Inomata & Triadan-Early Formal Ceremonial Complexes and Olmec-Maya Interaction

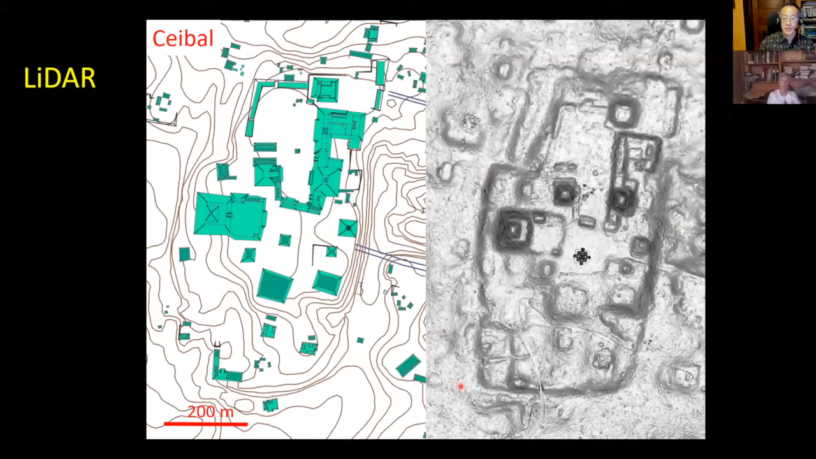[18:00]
construction, which was supporting those pyramids and the E-group. So these big buildings were built during the formative period, really at the beginning of the history of Ceibal. And then in this part, central part, as I said, there's an E-group.
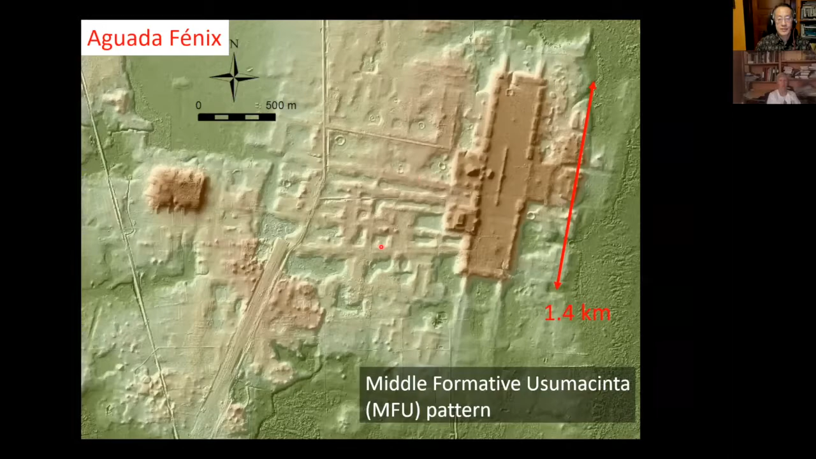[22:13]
And then also interestingly, this plateau is connected with those causeways and avenue to the south, north, and then to the west. And then to the west, we have another big platform. To see the history of construction, we did a deep excavation like this.
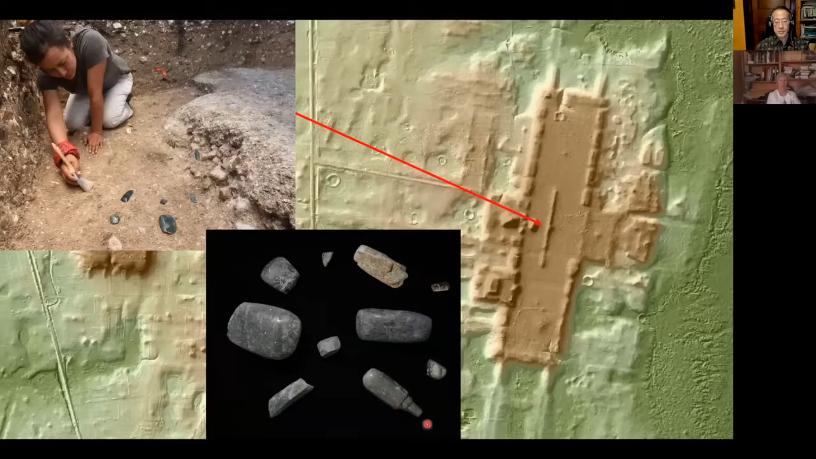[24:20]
Then as we expected, we found this cache, again with this jade and the greenstone artifacts, including this very well-shaped pointed object. Also interesting thing is that this building, this plateau has those edge platforms. Each of platform is pretty big. And then here we have 20 in total. And as you may know, 20 is the base unit of Mesoamerican mathematics and the calendar.
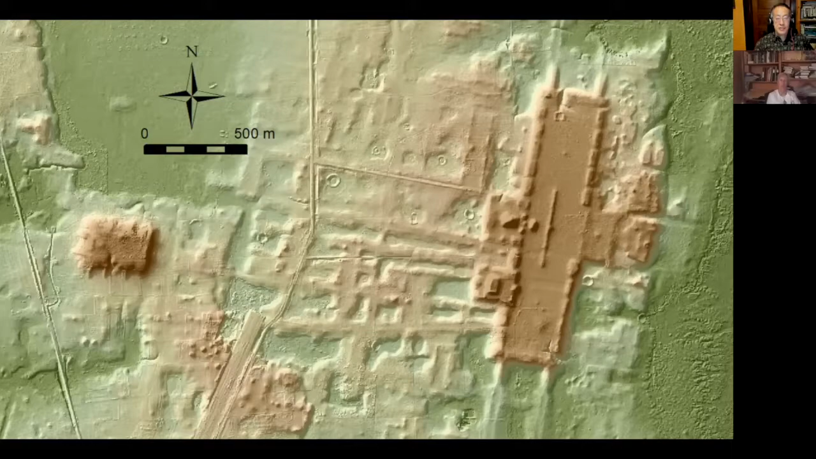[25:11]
And interesting thing is that we see those small mound, which is aligned to this E group. And then farther to the west, we see this weird T-shaped building.
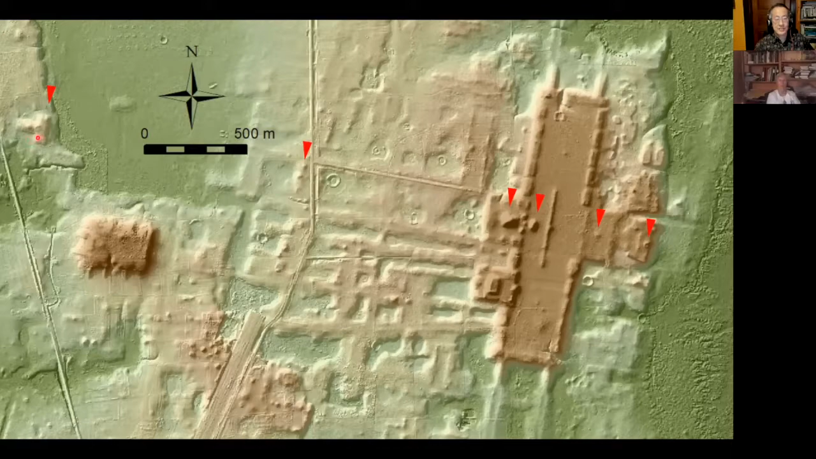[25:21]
Those are aligned, and then that seems to define certain direction.
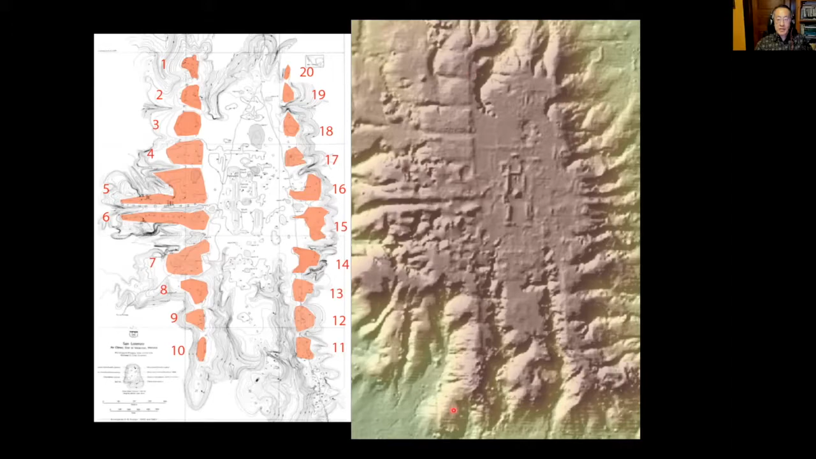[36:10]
rectangular plaza in the center, just like Aguada Fénix.
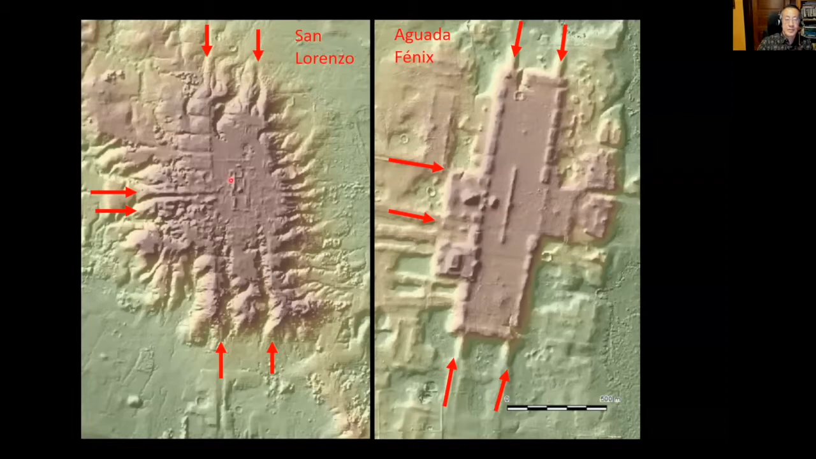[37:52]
template was made at San Lorenzo and the Aguada Fénix was modeled after San Lorenzo. But there's an important difference. Aguada Fénix has this E group, but San Lorenzo doesn't have E group.
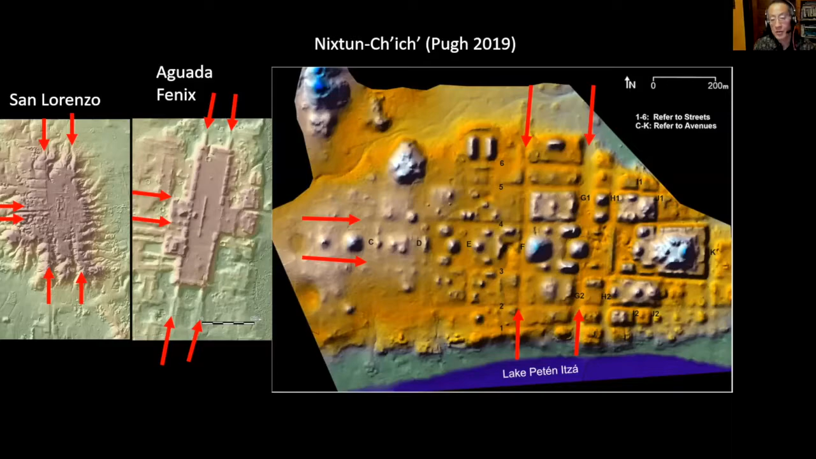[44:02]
But interestingly, Nishtuntich emphasized more this east-south axis rather than north-south axis of this area period. And then this pattern goes on to Maya area, some of this area, this emphasis on east-west axis.